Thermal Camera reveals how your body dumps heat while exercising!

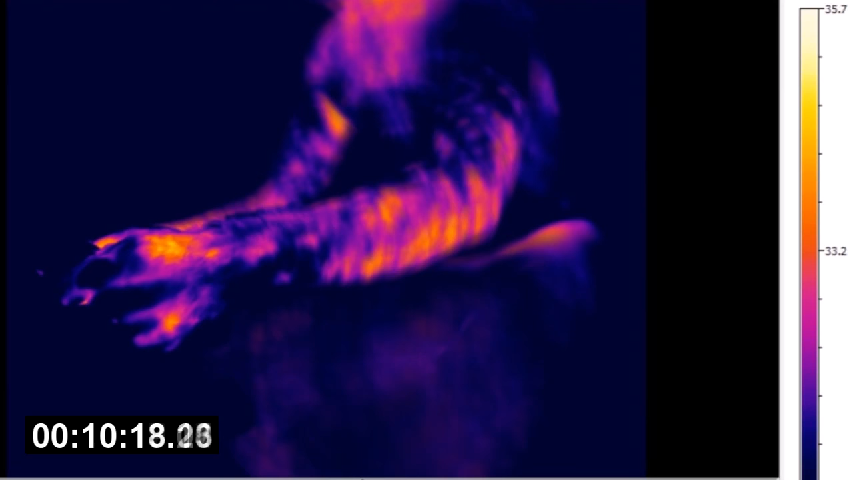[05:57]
And almost straight after that, that's when the blood and the heat starts coming back to the hands and the forearms.
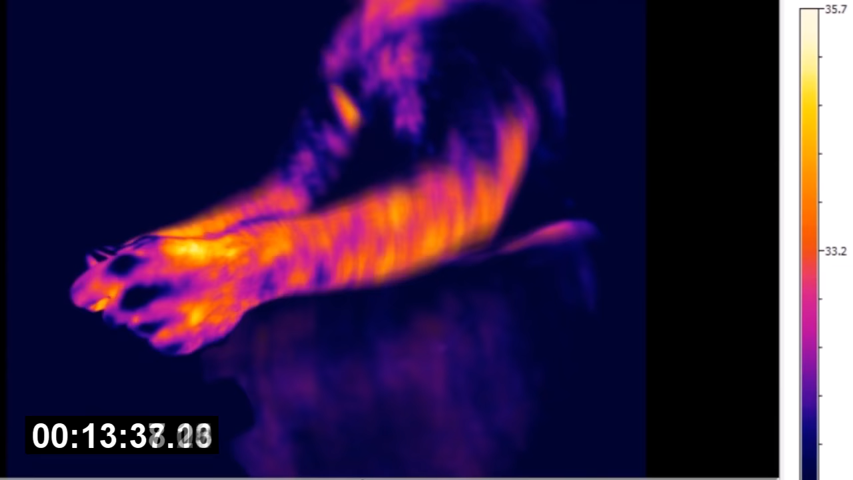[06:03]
And the fingernails start glowing red. And the forearms are glowing red.
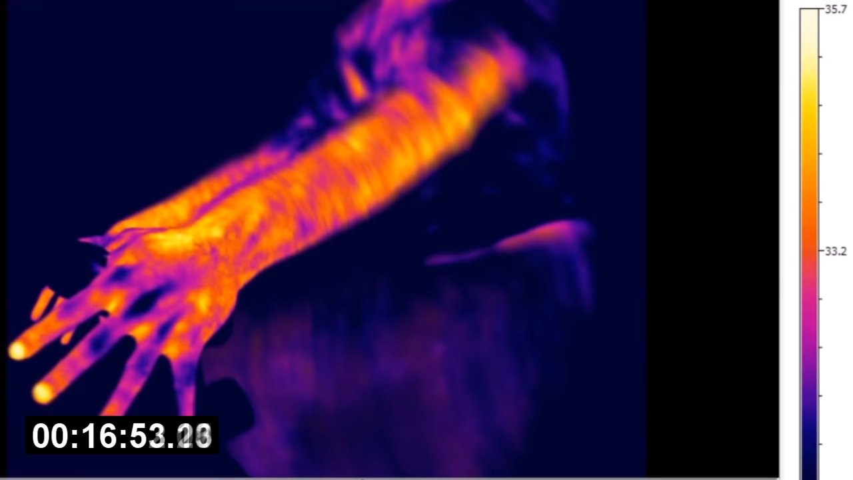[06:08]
And the palms especially. Although you might think that's just because they're holding on to things.
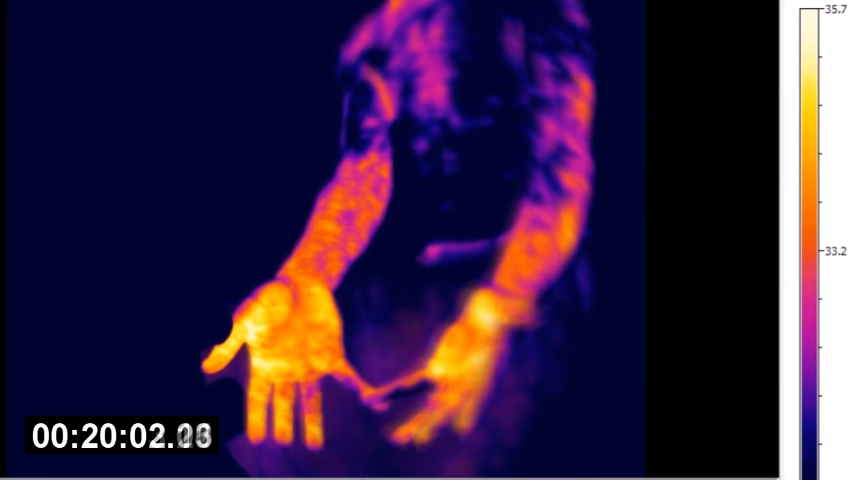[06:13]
And then you just stop and watch the body naturally cool down.
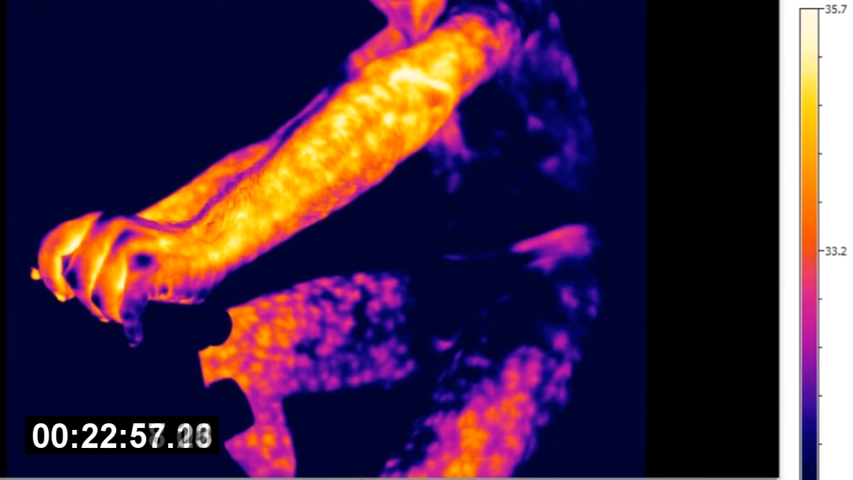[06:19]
And now you can see that the blood, where it was pumping through and heating stuff, is now actually pumping through and cooling things.
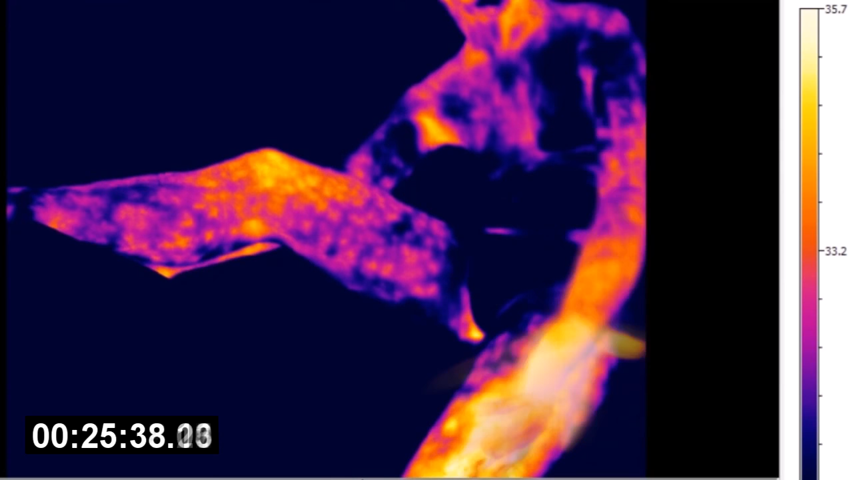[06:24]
So I was kind of interested in whether it really was the fact that
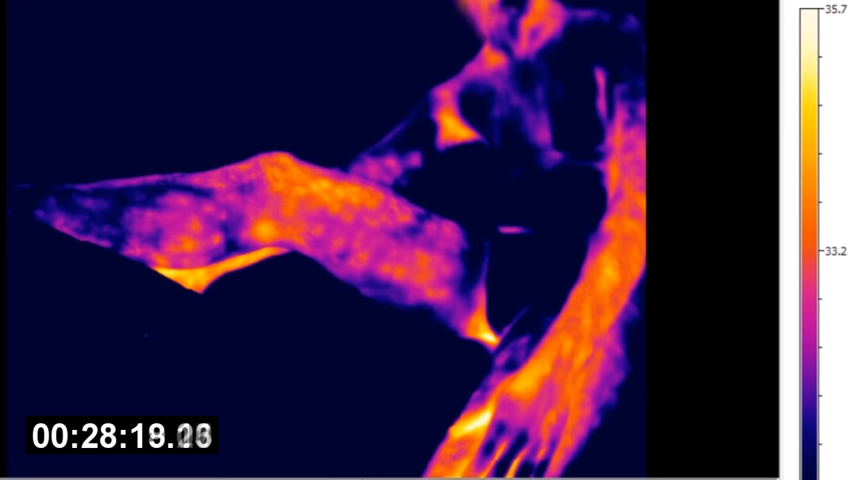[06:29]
the hands were holding on to the handlebar that was making them hot.
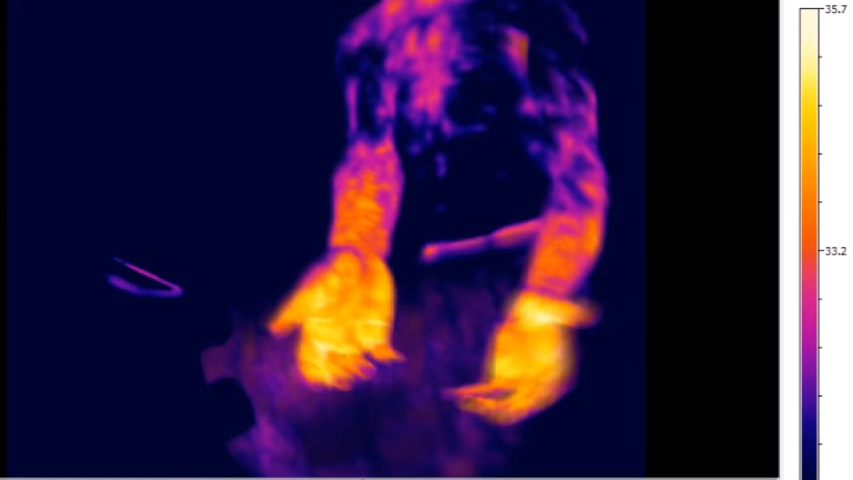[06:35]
So in the next one, what I did is I just had my hands outstretched. They're not actually grabbing on to anything.
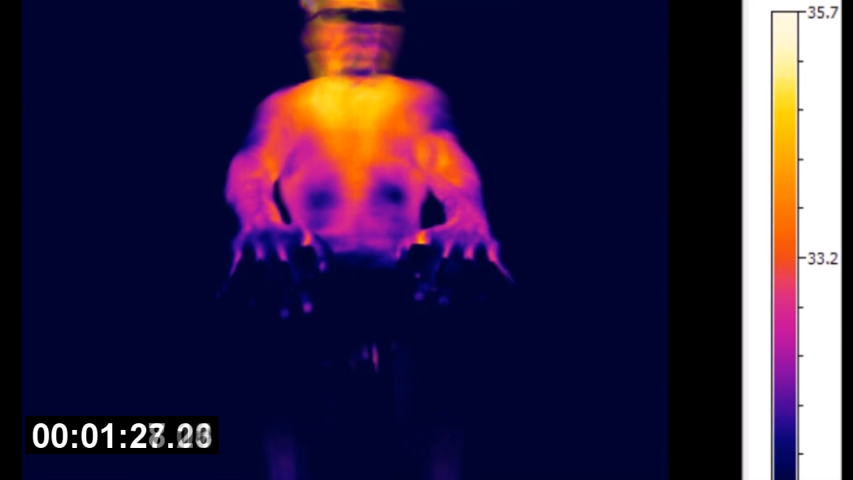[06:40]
And I also want you to watch what happens to my mouth and nose and the front of my face here.
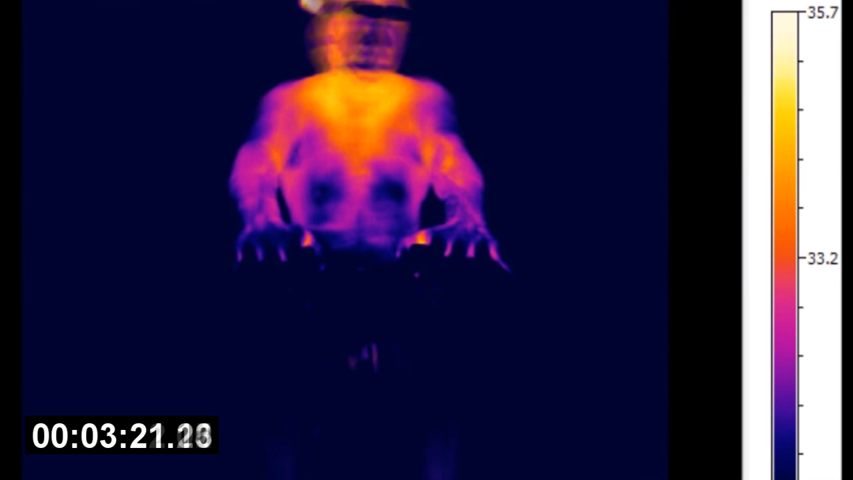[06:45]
Because that's getting colder and colder and colder here.
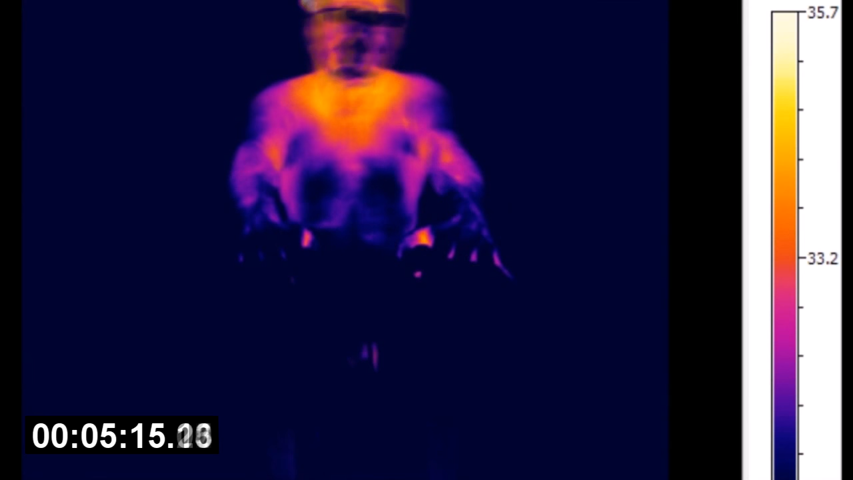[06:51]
Now you can see the blood all leaching out of my arms again. The palms of the hands, they've got really hot. But you see the blood's coming out of the arms. And the front of the face now is now really cold.
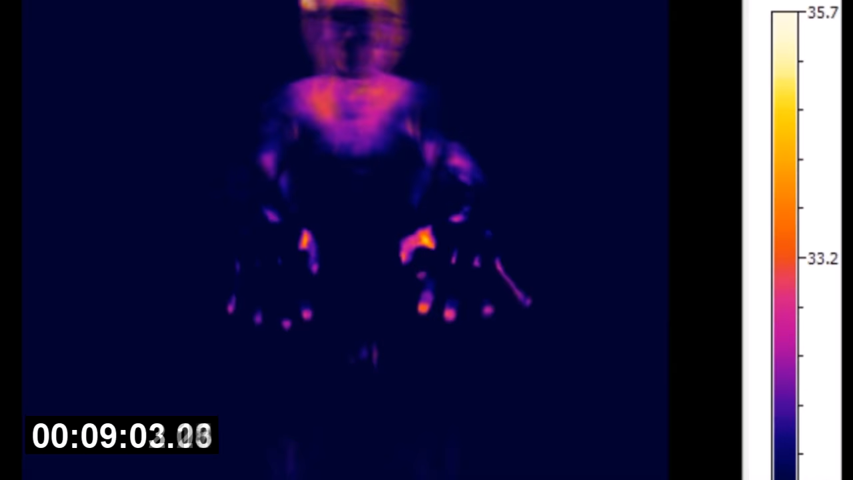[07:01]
Now this is just the camera weeding out because it hadn't quite thermally equilibrated.
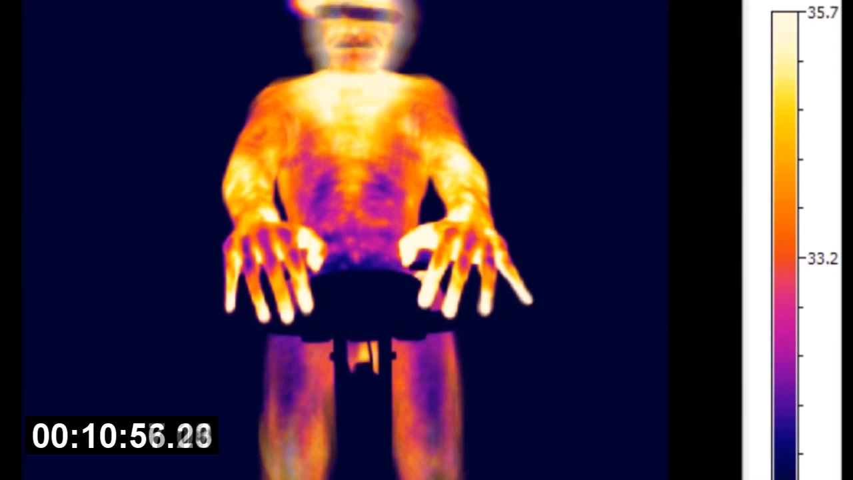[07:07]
So don't worry too much about that. It'll settle down eventually. And now this is the incredible thing.
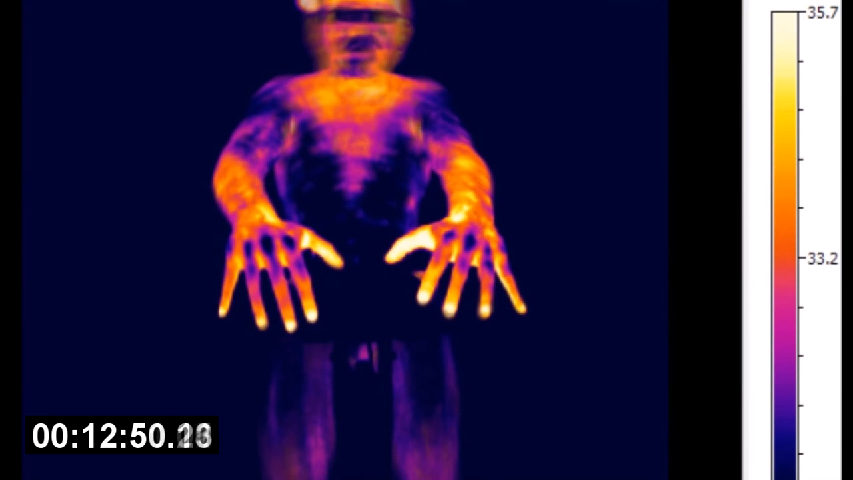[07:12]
Now you can see that my hands are all outstretched. And you can see that the blood's coming to the fingernails first.
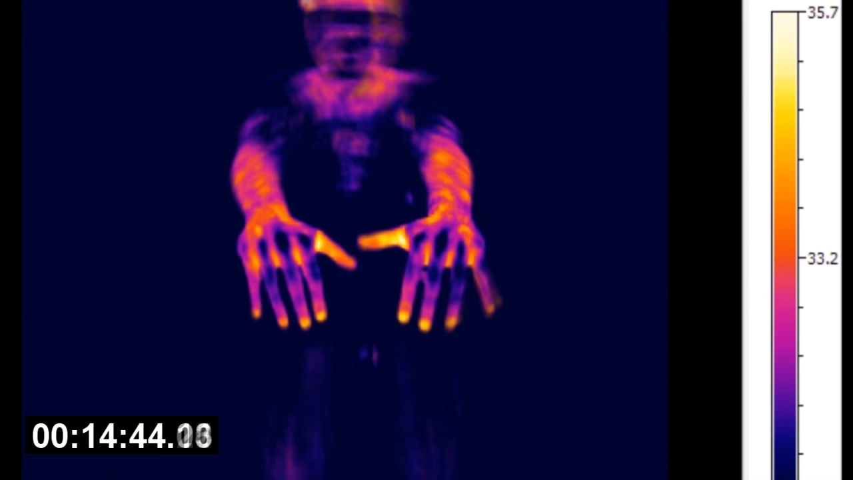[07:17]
The palms of the hands, they're really hot. So that's the amazing thing, is the palms of the hands act like massive radiators.
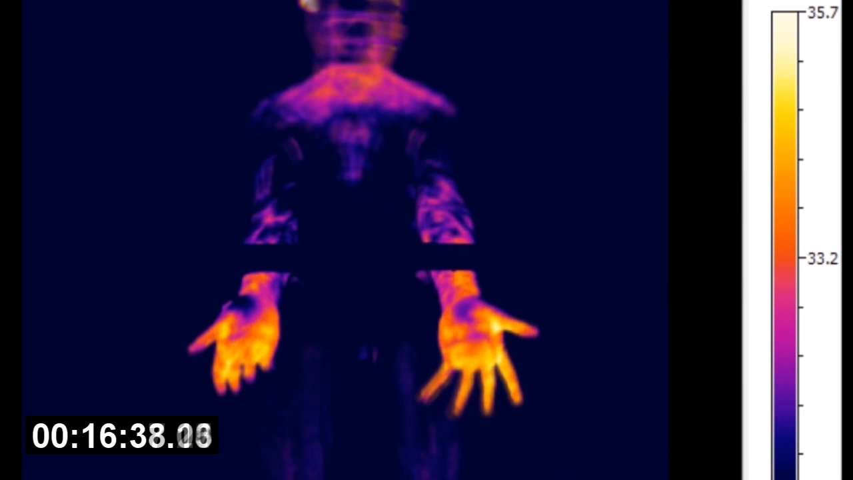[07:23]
They get really hot. Even when the hands haven't been grabbing and holding on to anything.
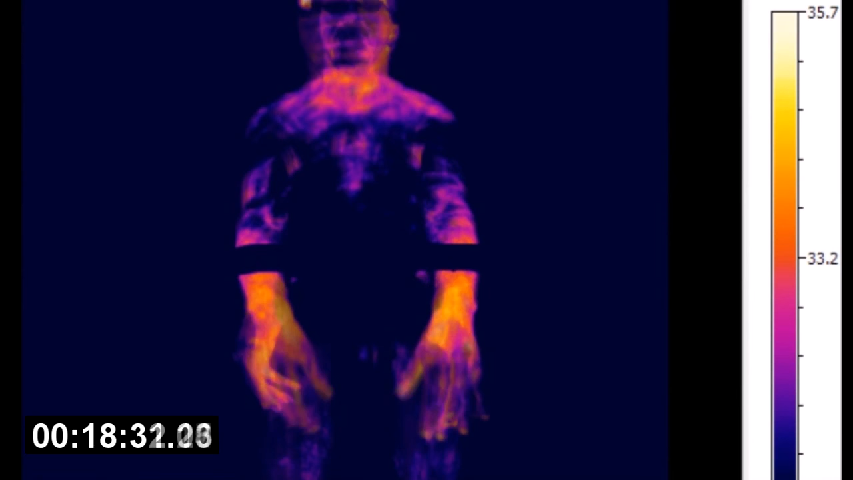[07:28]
So it's the palms of the hands and the forearms are the bit that's radiating all the heat here.
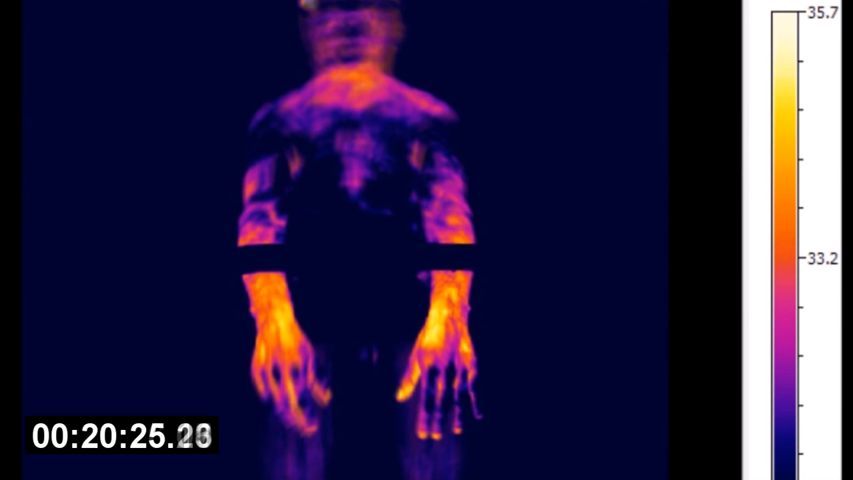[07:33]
Whilst the inside of the forearms and the back of the hands, not so much.